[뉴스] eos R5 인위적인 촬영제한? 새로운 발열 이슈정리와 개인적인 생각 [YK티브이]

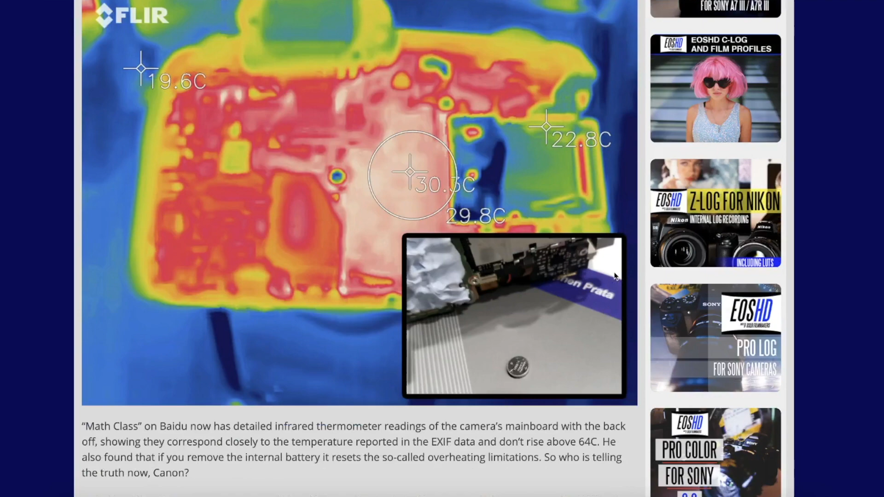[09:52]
요약을 하자면 크게 보면 두 가지입니다. 실제로 작동을 시킬 때 64.7도 이상으로 잘 올라가지 않았다. 이게 그렇게 높은 온도가 아니라고 주장하시는데 어떤 분들은
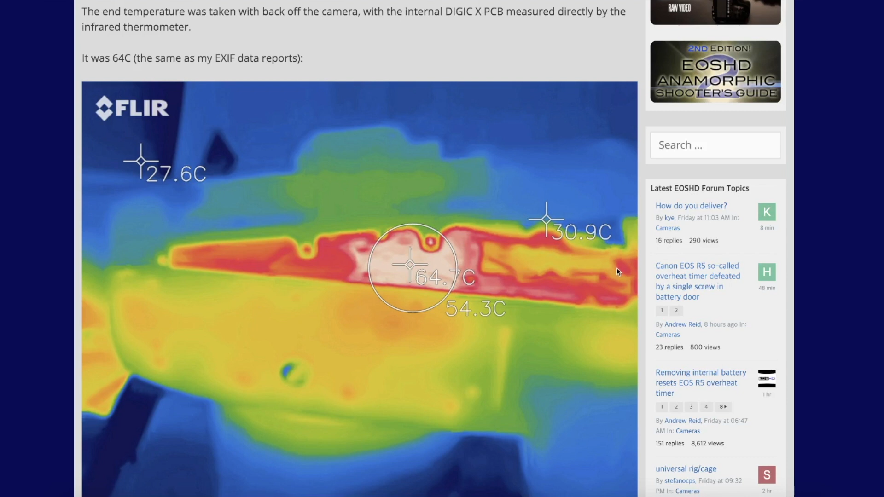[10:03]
이게 다른 높은 온도라고 또 하시는 분들도 있어요. 사람마다 말이 다르다는 점. 어쨌든 이 실험을 하신 당사자는 이게 높은 온도가 아니라고 주장을 하고 있고요. 전달을 하자면은 또 한 2, 3분 정도 식히니까 그 기판이 30도 정도로 돌아왔다. 그래서 분명히 촬영이 돼야 되는 사항임에도 불구하고 발열 경고가 해제가 안 되면서 촬영이 되지 않더라.
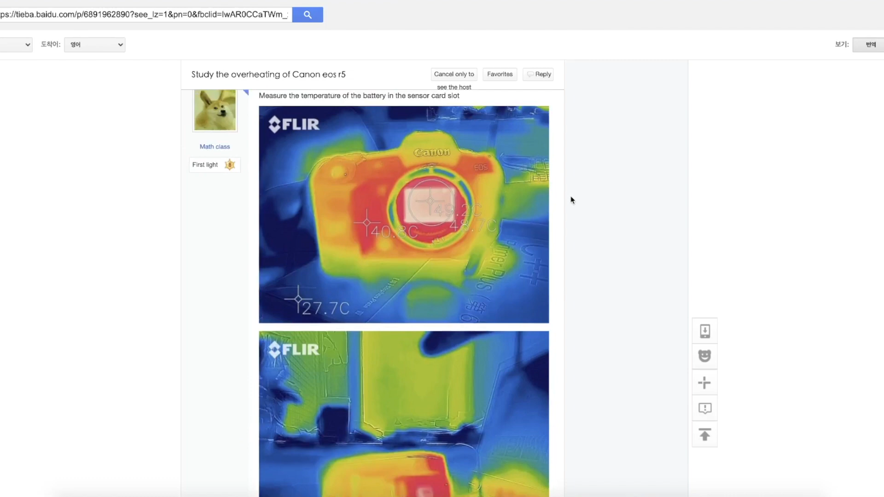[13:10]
그래서 이분이 이제 온도 측정하는 기기를 사가지고 전원을 올려서 영상 촬영을 들어갑니다. 점점 이렇게 뜨거워지죠. 5분 정도 지나니까 40도 가까이 됐다.
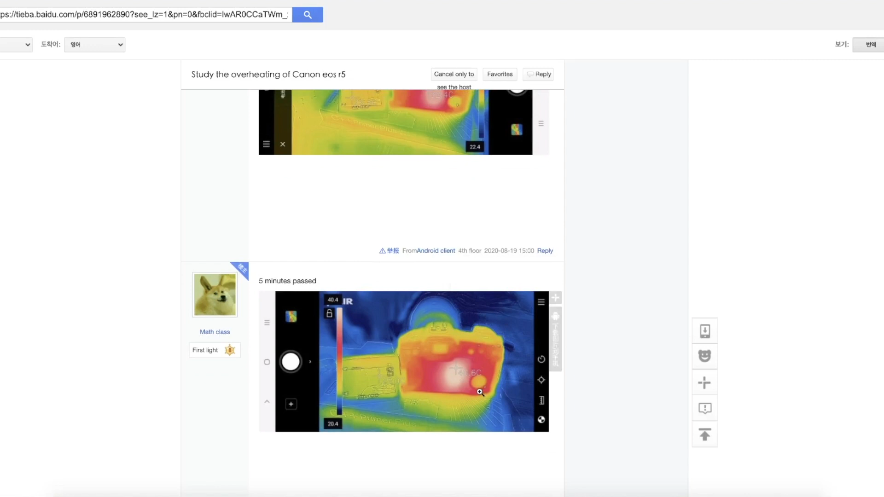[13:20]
뭐 이런 식으로 되어 있고요. 또 10분 지나면은 점점 뜨거워지고 오버히팅 경고가 17분 지났을 당시에 떴고요. 이때 온도는 52.8도라고 하네요.
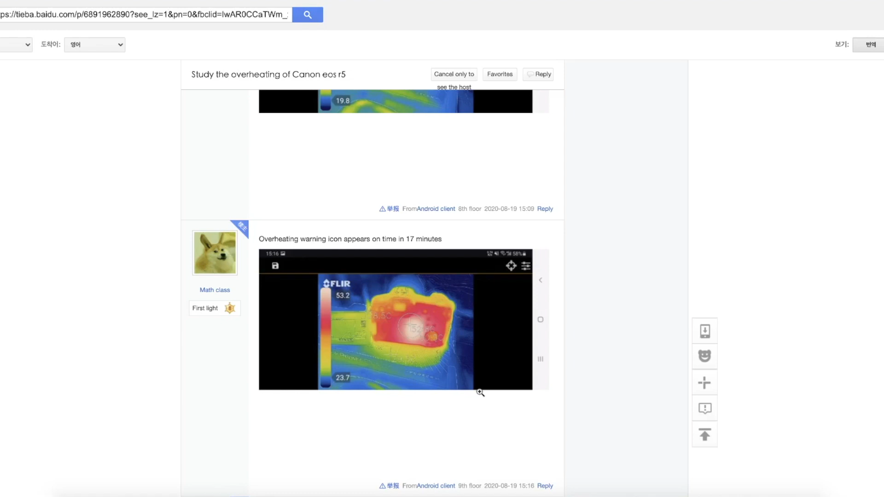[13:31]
잘 안 보이니까 확대를 할게요. 잘 보이시죠? 52.8도 그 상태에서 좀 더 촬영을
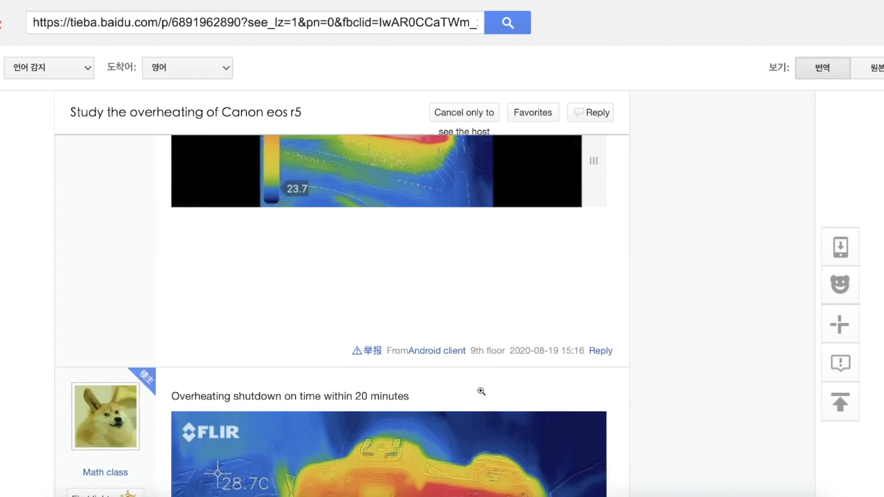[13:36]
하니까 당연히 20분이 되면서 기기가 뻗었습니다.
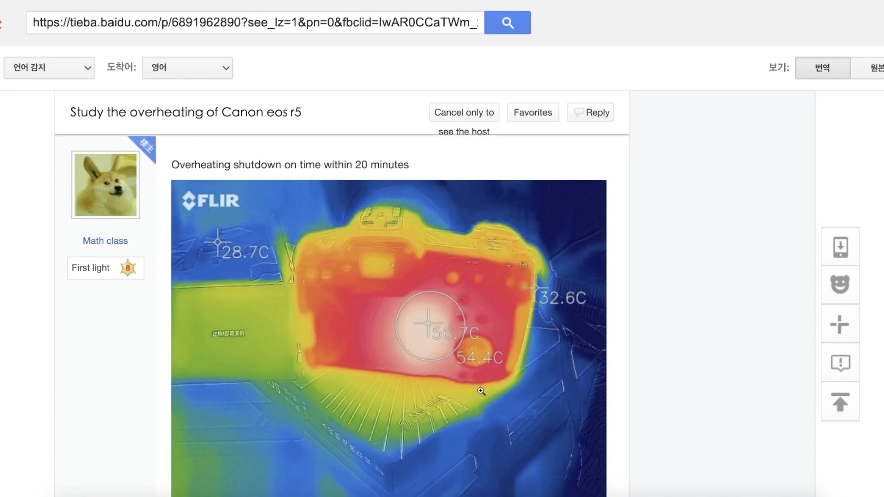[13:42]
셧다운 됐다고 돼 있고 뒷판을 봤을 때는 56.7도였어요.
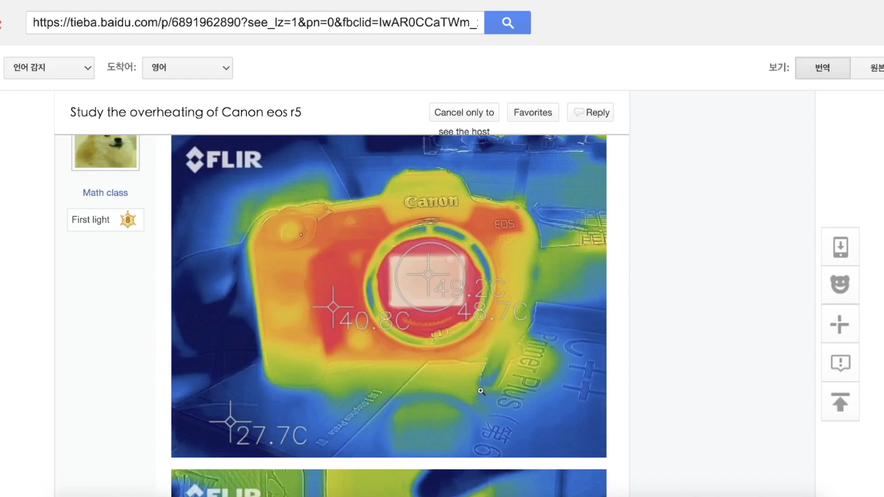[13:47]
근데 이제 이분이 정확한 온도를 재기 위해서 앞에 센서 부분도 잤었고 이렇게 배터리 실도 잤었고 뭐 위에 부분도 재고 여러 각도에서 잤네요.
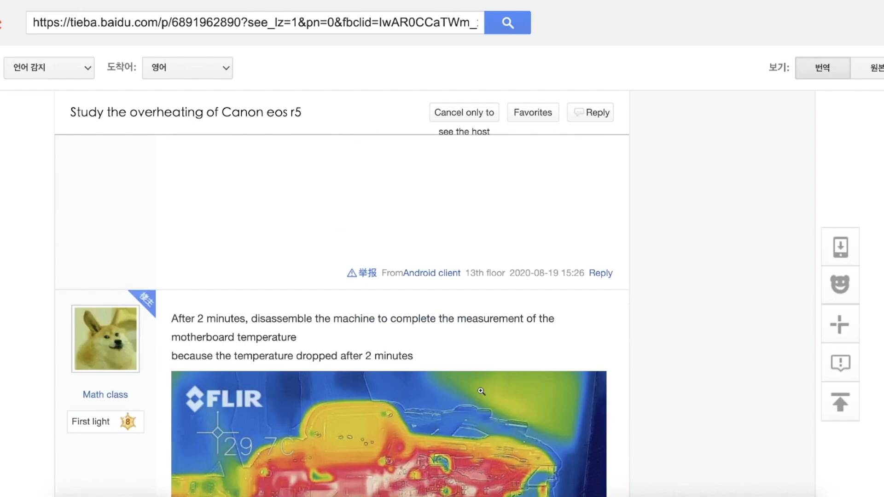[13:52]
어쨌든 간에 기판을 뜯어보니까 40도 정도 되었다. 라고 되어 있어요. 근데 이분이 재는 동안 온도가 떨어져가지고요. 몇 분 지나니까 31도로 감소를 했다고 합니다.
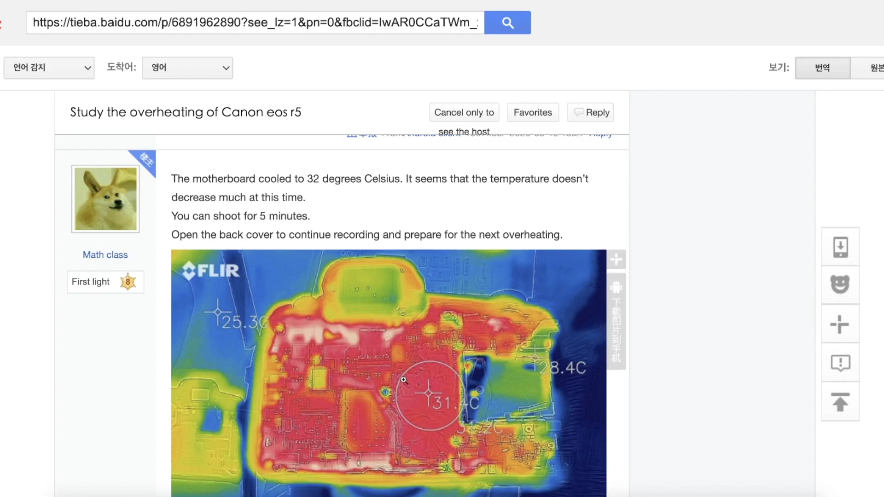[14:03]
그러니까 이제 발열 경고가 나서 뻗은 다음에 이렇게도
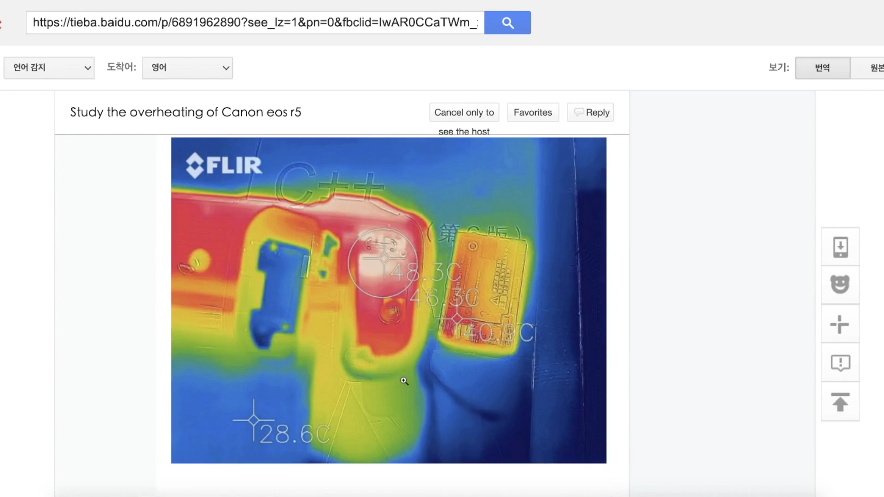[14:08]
찍고 저렇게도 찍고 지금 여러 각도씩 찍었잖아요. 이 찍는 도중에 온도가 떨어진 거예요.
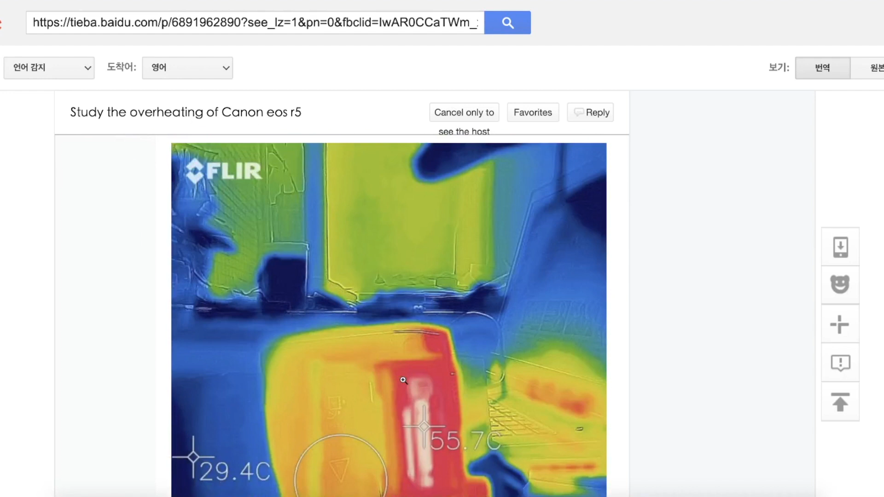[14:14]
그래서 막상 뚜껑을 따니까 31도까지 내려갔고 이 상태에서는 5분 정도 촬영을 할 수 있었다고 합니다.
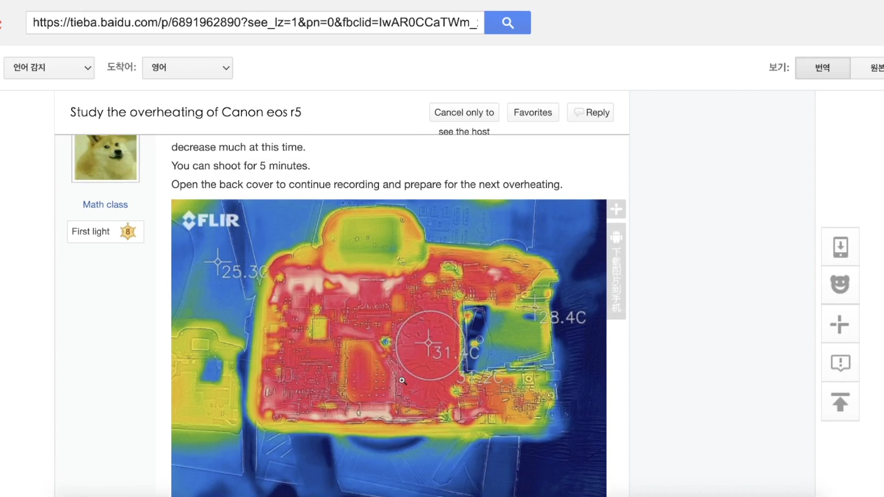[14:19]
On screen: spot 31.4°C
촬영 가능 시간이 5분이라고 표시가 된 모양입니다.
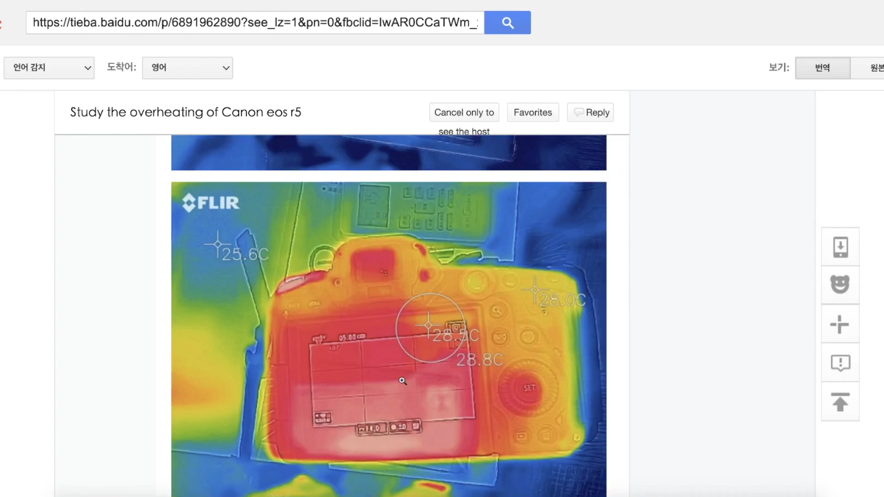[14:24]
이분이 대충 연결해놓고 뚜껑을 대충 닫은 다음에 다시 촬영에 들어갔어요. 이게 지금 보시면은 뒷판이 이렇게 열려있잖아요. 이런 식으로 왜냐면 첫 번째 시도에서는 발열 경고가 뜬 다음에 바디를 개봉했을 때 그 개봉하는 사이에 온도가 떨어졌기 때문에 이렇게 그냥 반쯤 열어놓고 촬영에 들어가신 겁니다.
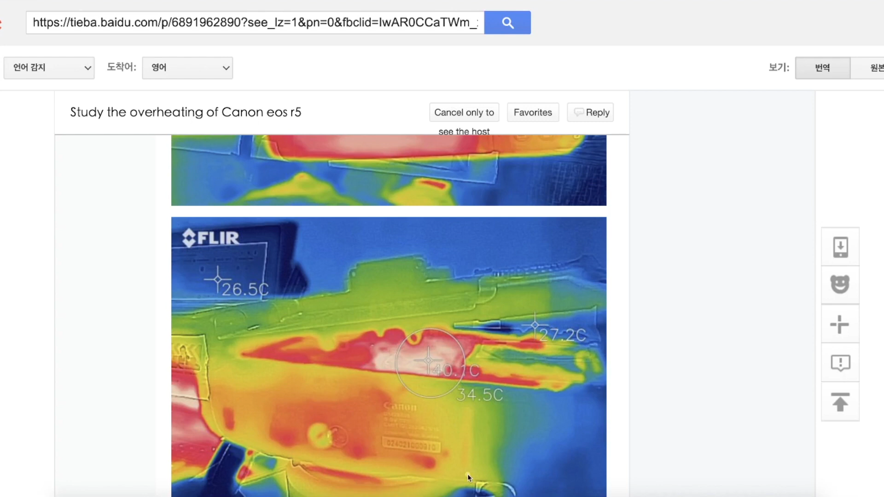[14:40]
그리고 6분 43초가 지났을 때 그러니까 촬영을 2차 촬영을 들어간 지 6분 43초가 지났을 때 64.7도를 찍었다.
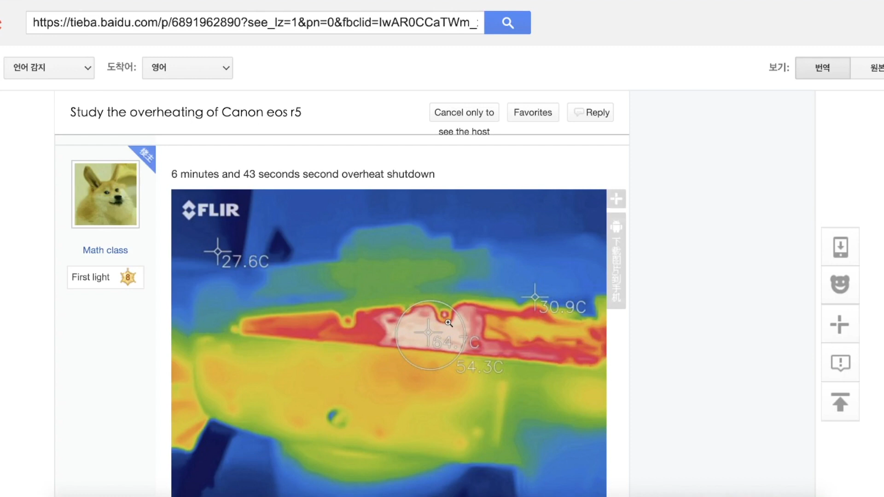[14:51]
그리고 오버헤히팅으로 뻗었다. 그러니까 뻗는 온도가 64.7도였다는 것이죠. 이해가 되시죠? 지금 상황이 첫 번째는 기기를 닫고 촬영을 했고요.